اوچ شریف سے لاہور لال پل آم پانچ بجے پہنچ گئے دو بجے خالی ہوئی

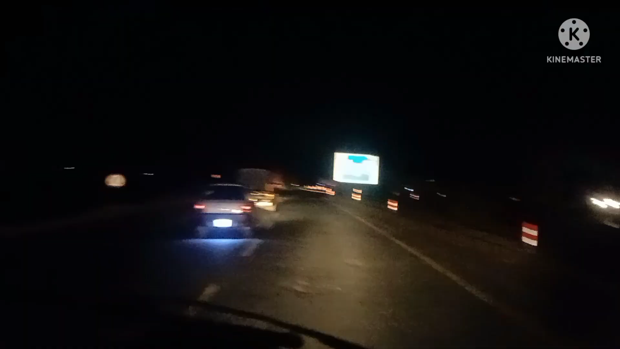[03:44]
ਗਿਉਂ ਸਹੀ ਲੋਧਰਾ ਬਾਈਪਾਸ ਤੇ ਜਿਹੜਾ ਦੁਨੀਆਪੁਰ ਰੋਡ ਤੋਂ ਸਿੱਧਾ ਖਾਨੇਵਾਲ ਰੋਡ ਚੜ੍ਹਦਾ ਪਿਆ ਇਹ ਗੋਲ ਚੱਕਰ ਸਿੱਧਾ ਇਹ ਸਾਈਡ ਦੇ ਮੁਲਤਾਨ
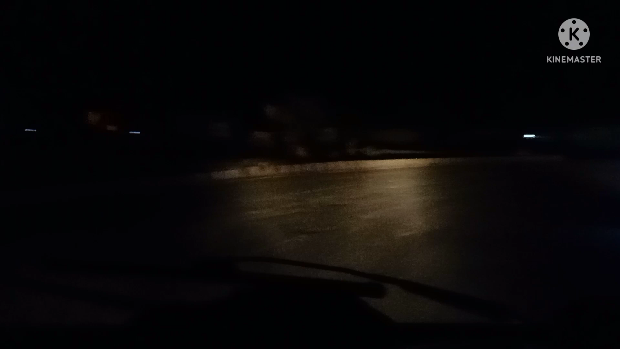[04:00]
ਇਹ ਹੁਣ ਠੀਕ ਗਿਉਂ ਬਿਲਕੁਲ ਸਿੱਧਾ ਲੈਵਲ ਤੇ ਥੀ ਗਿਓ ਇੱਥੋਂ ਕਿ ਰੋਡ ਪਹਿਲੇ ਅਸੀਂ ਦੁਨੀਆਪੁਰ ਅਲਾ ਚੌਕ ਮੇਤਲਾ ਜਹਾਨੀਆ ਮੰਡੀ ਖਾਨੇਵਾਲ ਤੋਂ ਵਾਲਾ ਸਿੱਧੇ ਥੀ ਵੇ ਲਾਹੌਰ ਇੱਥੋਂ ਕਿ ਸਫ਼ਰ ਹੈ 90 ਕਿਲੋਮੀਟਰ ਖਾਨੇਵਾਲ ਪਹੁੰਚ ਗਿਓ ਮੀਆਂ ਚਨੂ ਇਹ ਬੱਸ ਮੁੜਦੀ ਪਈ ਹੈ ਸ਼ਹਿਰ ਵਾਲੇ